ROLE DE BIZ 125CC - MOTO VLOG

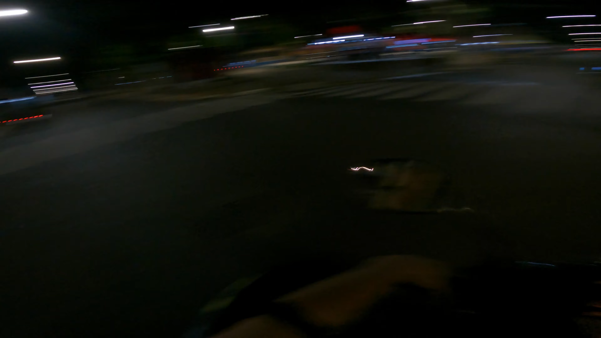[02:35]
Tá tendo um monte de comando aqui, hein, galera.
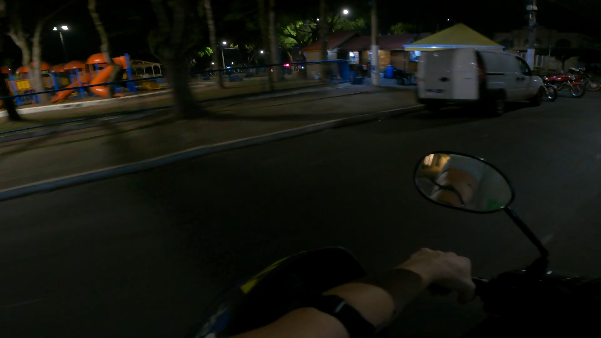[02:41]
Olha, você é doido, bicho. Será que aconteceu, hein? Olha o tanto de polícia. Maluco. Olha o golfão aqui, ó. Que louco. Ihu, tô de bis. Você é louco. Que da hora, primeiro rolê de bizinha no canal. Espero que vocês curtem aí.